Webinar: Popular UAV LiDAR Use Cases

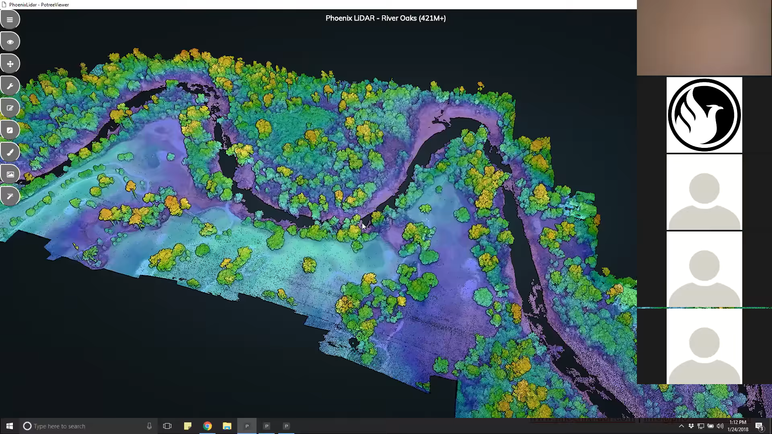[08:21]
loading this data through the web so you might see a little bit of tiling um kind of as the data is loading but hopefully this should look smooth so you can see the colorization of this point cloud is uh half the rgb values mostly the the intensity and saturation of the rgb along with an elevation ramp and here you can see very clear capture of the
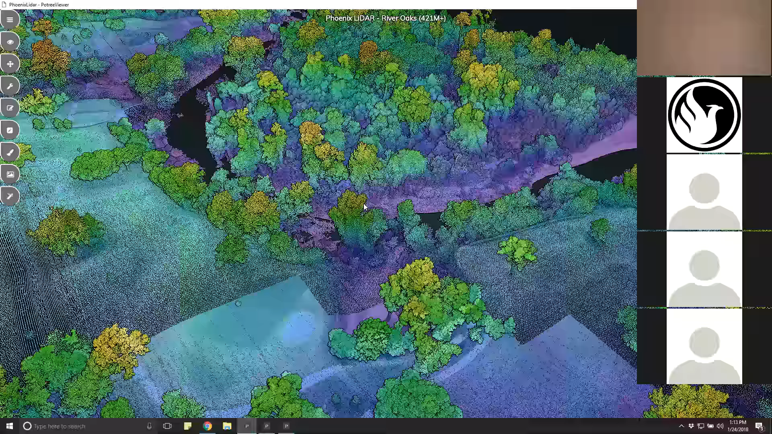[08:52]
vegetation as well as the banks of the bayou itself uh as this was a newly constructed golf course the uh the interplay between the bayou bank and the golf course itself was exceptionally important to capture and from this vantage you can see that there's a lot of detail along those banks if we uh
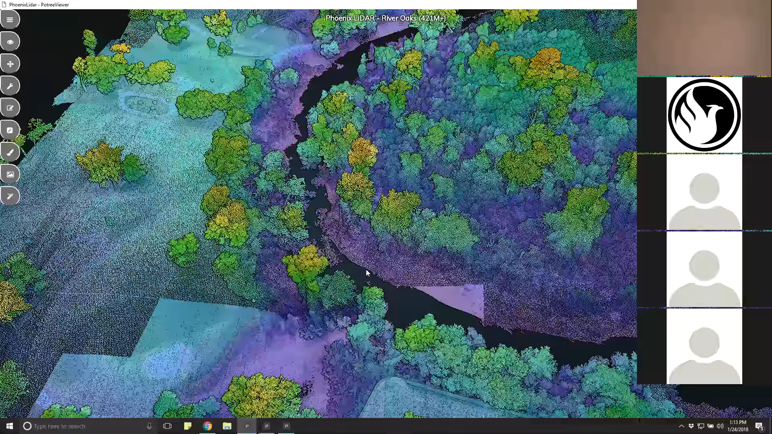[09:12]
zoom out a little bit we'll be able to toggle off some of these layers this is a classified point cloud so we can um easily turn off the vegetation layers
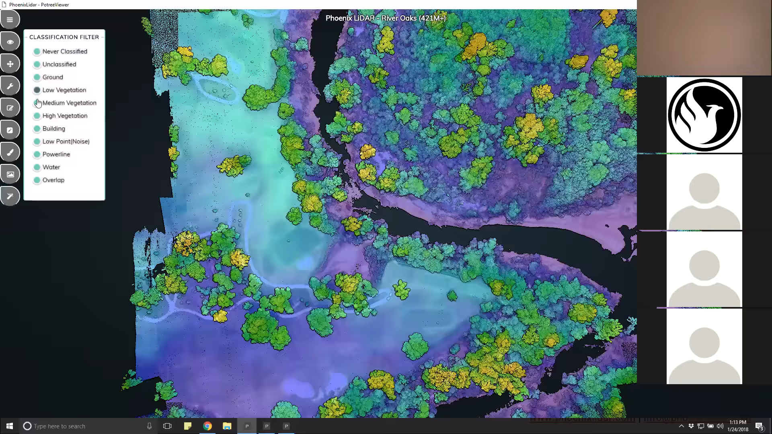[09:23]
and buildings and power lines because those were also present in the data and i'll zoom out a little bit more to help illustrate this
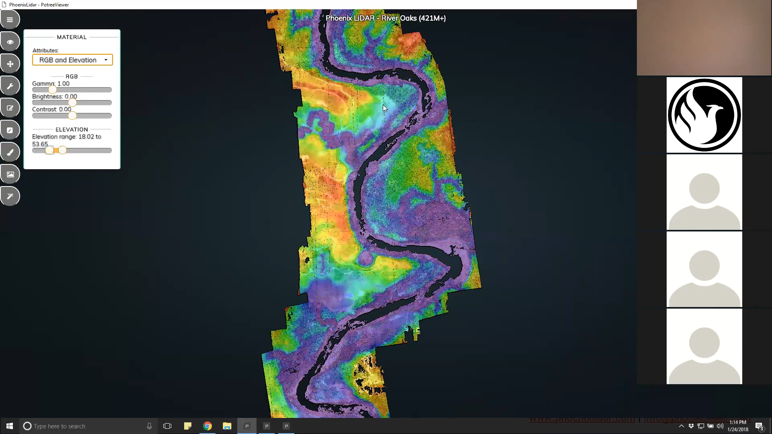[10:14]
upwards of 200 shot 200 points per square meter uh in exposed ground areas this type of density allows for extremely precise and accurate contours and other hydrologic data for input into their models and
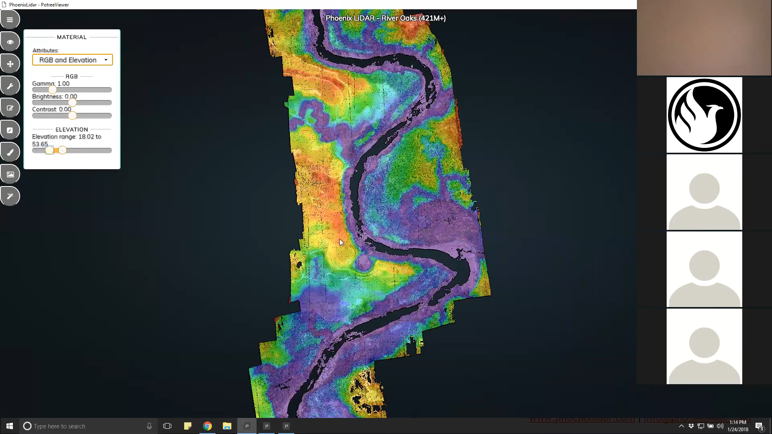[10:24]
provide the client with the kind of confidence that they're looking for when it comes to saving lives and responding to emergency situations so we'll go back to the slideshow and
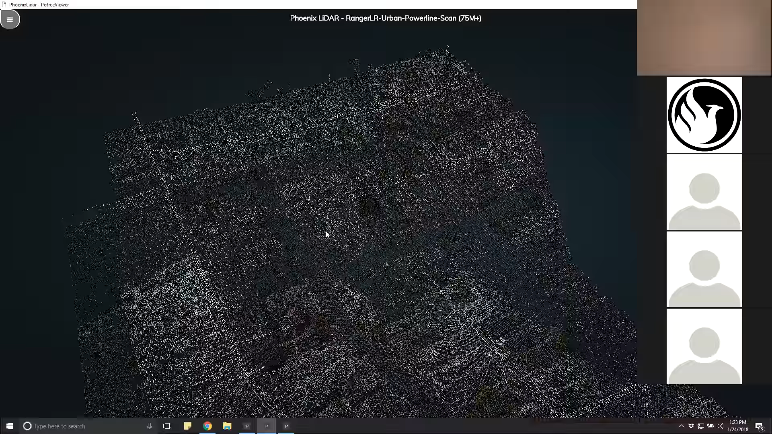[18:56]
full resolution of the lidar because
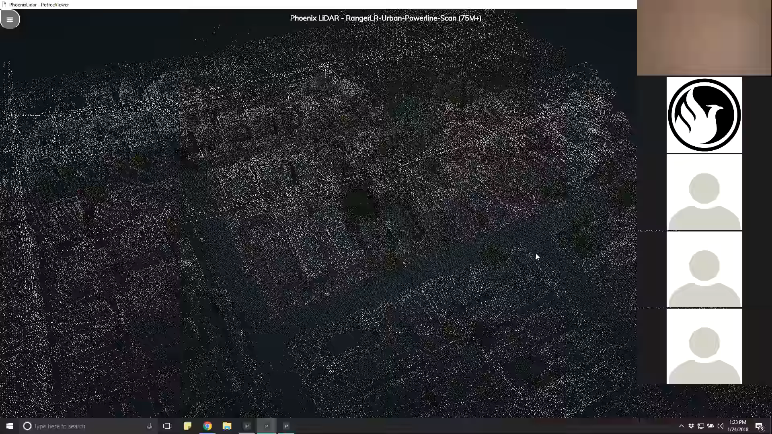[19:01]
there are so many points um as we come in here we can see that the
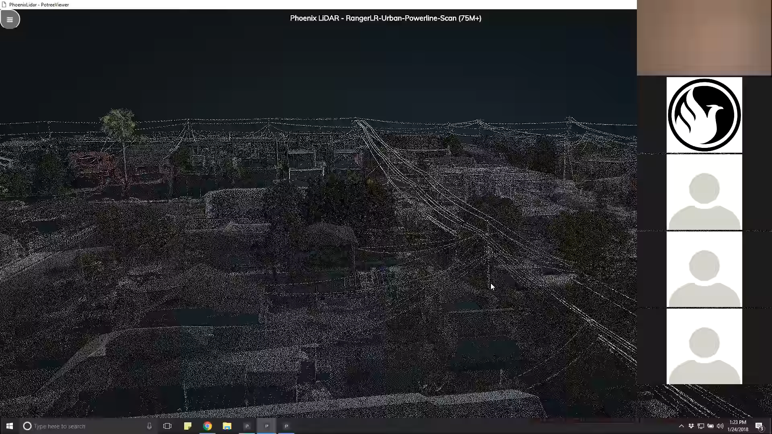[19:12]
lines and the buildings are all showing up with um pretty amazing detail we've got it colored based on the rgb values right now and the wires and towers are highlighted in
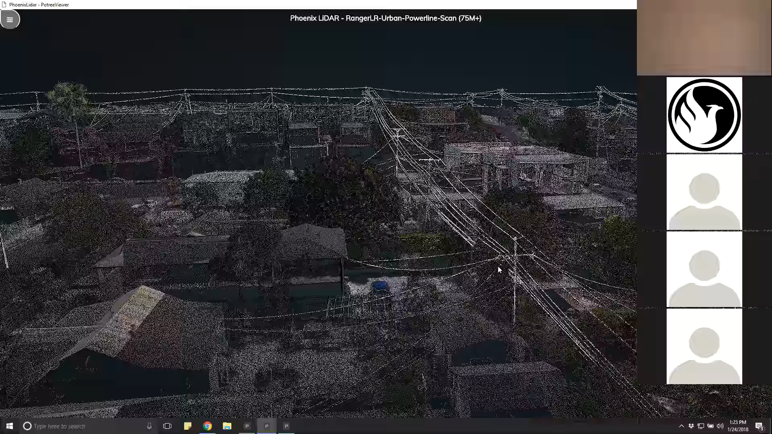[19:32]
a white just to kind of make them pop and illustrate the data a little bit better as we kind of circle around if we focus on one of these towers we can see
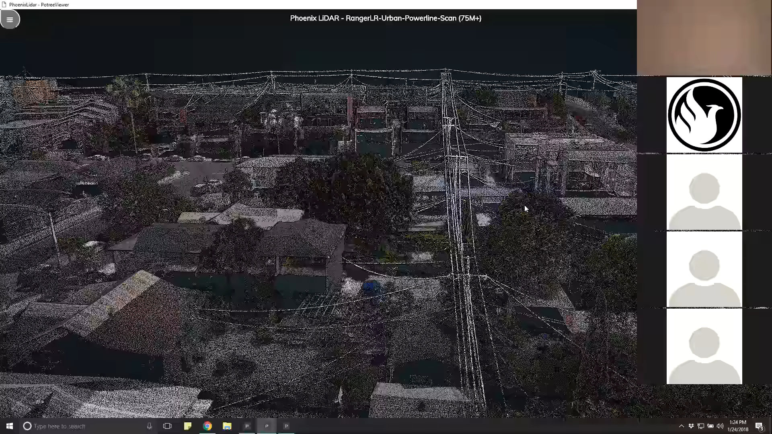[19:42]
just how much detail there is in this point cloud uh compared
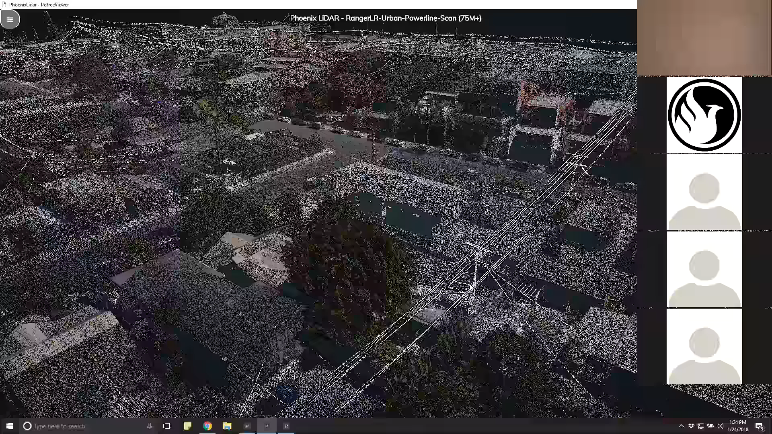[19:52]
to traditional lidar which often
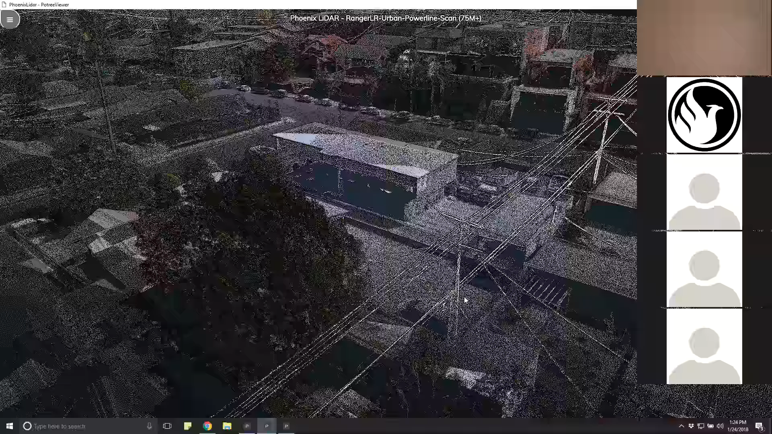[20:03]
collects say 20 to 100 points per line per span we see a nearly continuous point cloud
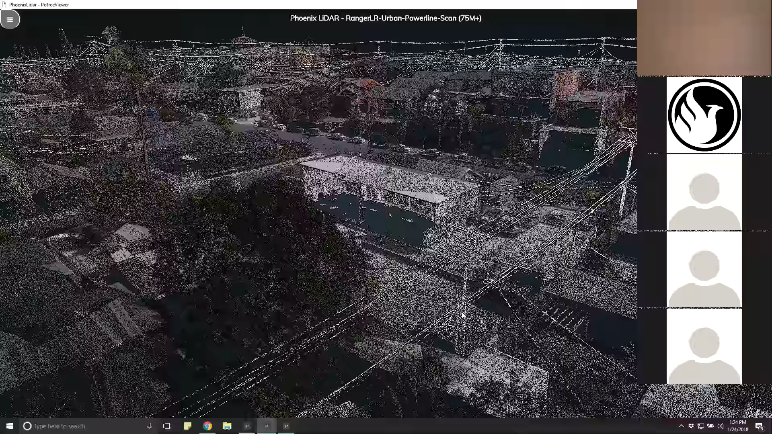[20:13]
for every single main line as well as distribution line in this data set even such details as individual
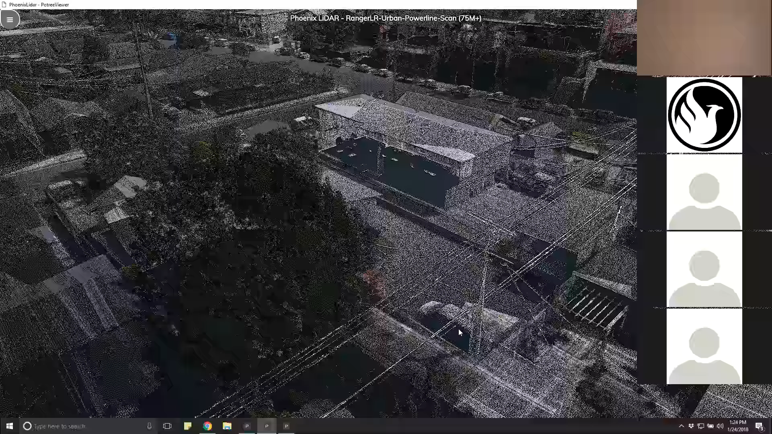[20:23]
resistors on insulators are visible transistor boxes and subsequent utilities on the ground are also easily captured both via rgb and lidar the detail that's captured in these small distribution lines weaving in and out bushes and through people's backyards is truly what is important to these these utility companies
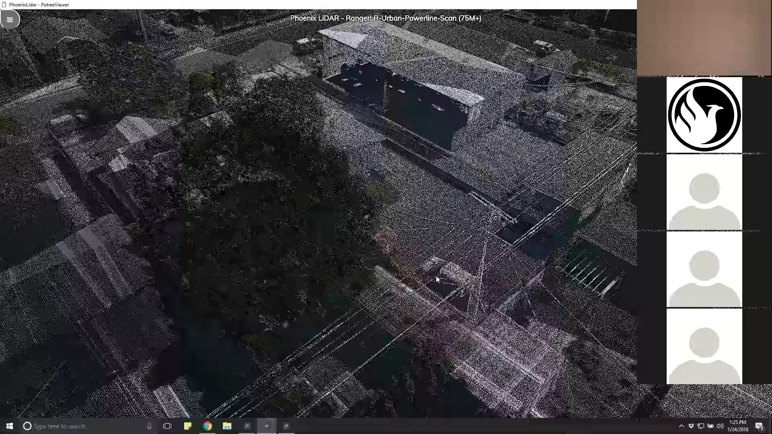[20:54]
as the management of these small distribution lines quickly becomes a nightmare when you get beyond the neighborhood level this level of detail and the subsequent models that can be created from this the dense of a point cloud allow for very actionable easily digested data sets for utility companies to then properly send out crews for proper trimming and utility management
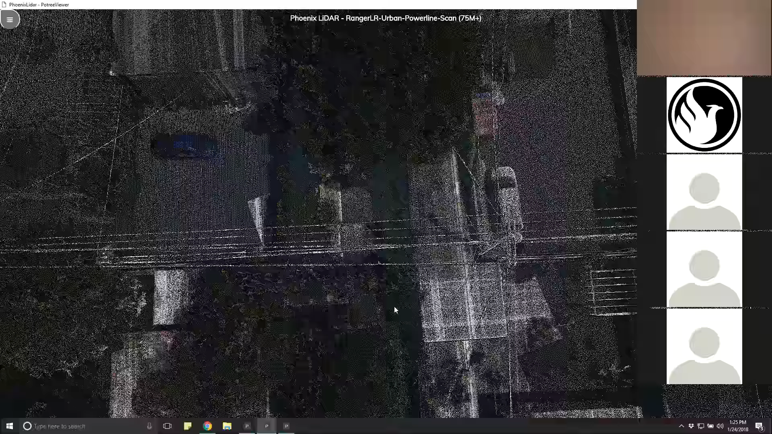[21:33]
PLSCAD models can easily be created from this data as attachment points pole tops pole bottoms the exact measurement of SAG is all very calculatable from this data set precisely what utility engineers need for proper management
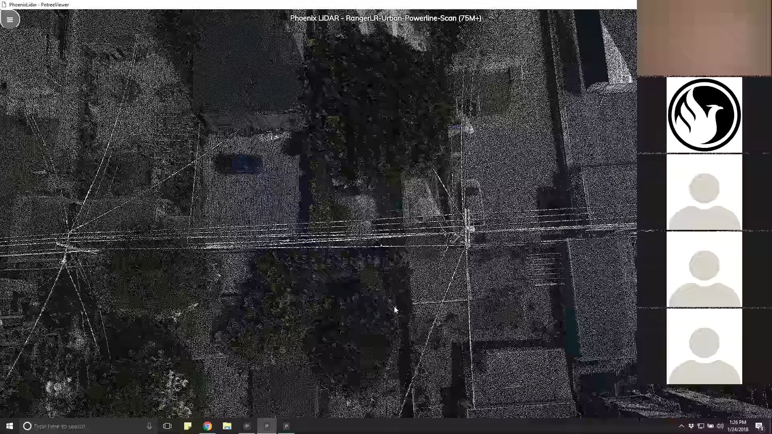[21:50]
like the other data set we just finished looking at this one is classified and so we can